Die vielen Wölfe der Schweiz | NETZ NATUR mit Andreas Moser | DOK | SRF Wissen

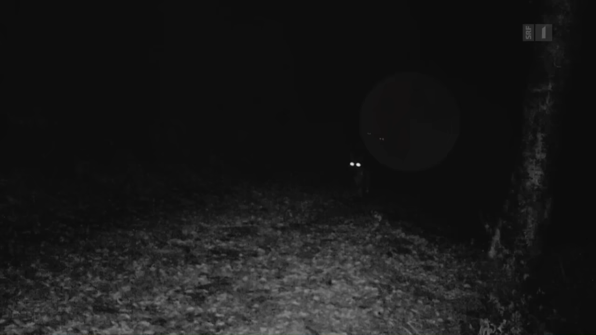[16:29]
Das ist die ganze Familie in einer Nacht im Spätherbst. Von den Darmzellen im Kot kann man die DNA bestimmen und so analysieren, welcher Wolf da war.